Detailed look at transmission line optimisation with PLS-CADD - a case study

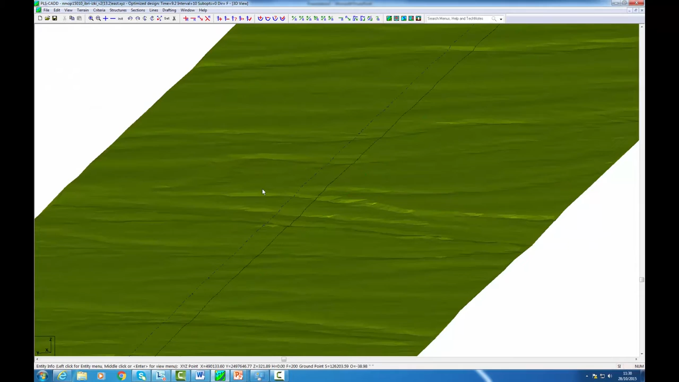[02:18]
So we can see all of the undulations of the terrain throughout the route. There's three hundred and thirty three kilometres and that's all represented.
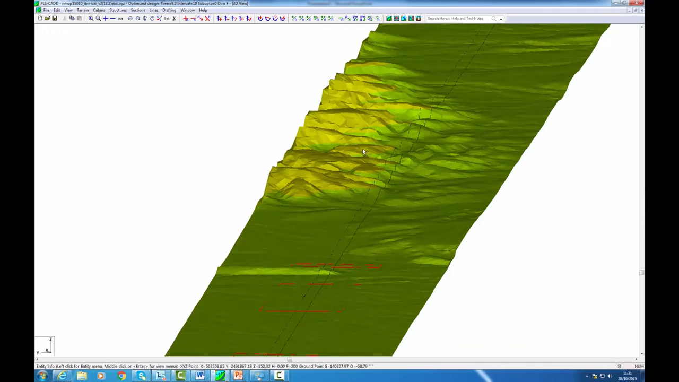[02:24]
I can go and check certain areas of interest.
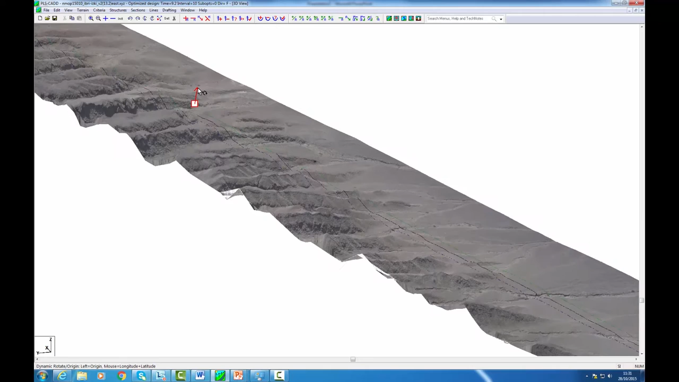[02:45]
I can pan, rotate and zoom around this model and I can look at areas of interest.
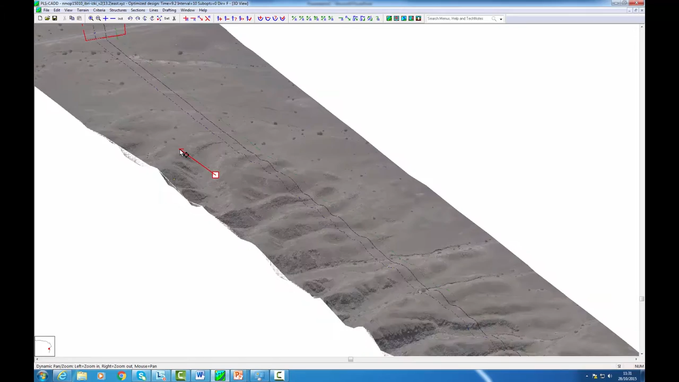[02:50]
Now because we've got an alignment we can also generate a profile and from that profile we can go back to the 3D view.